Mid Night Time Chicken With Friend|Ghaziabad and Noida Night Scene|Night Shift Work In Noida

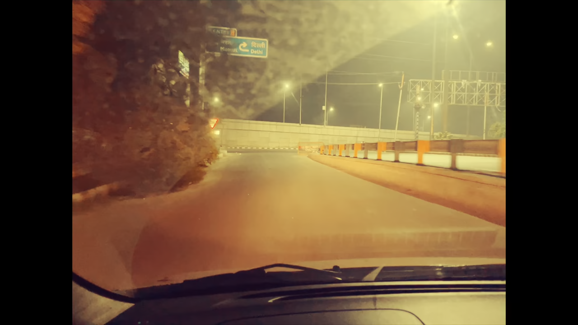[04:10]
अब यहाँ पे इस जो है, आप फ्लाइवर देख रहे हैं, यह नहीं था, कुछ माहिनों पहल ओर हमें बहुत तकत होती है कभी-कभी यू टरन लेने के लिए वहां
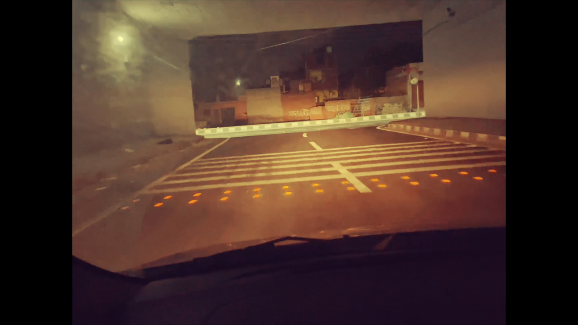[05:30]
पानी वाली नाली में बाइक निकाल के लेके गए, रेगुलर, देली
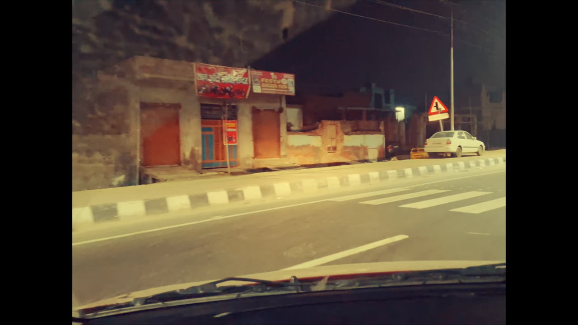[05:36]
यह पारोग, तो बहुत लंबा लंबा जाम लगता है, तो अब यह ऐसी situation नहीं है, यह सबसे बड़ा सही करे रहा है, और थोड़ा था, जैसे यह लोकल कॉलोनी है, तो एक रोनक हो गई है, यहां पर लाइट वाइट लगता है, यह सड़क दीप लगता है,
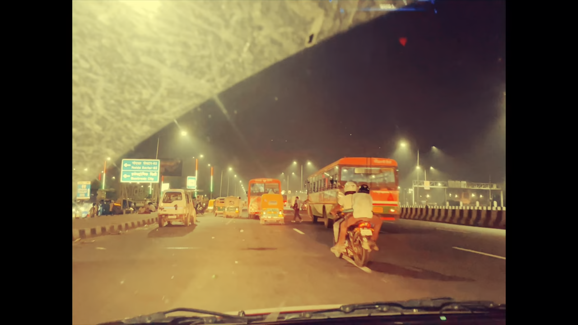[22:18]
यह यह जो है आप देख रहे हैं यह एलेक्टरनिक सिटी देख रहे हैं आप बोड़ में आपको दिखाता हूँ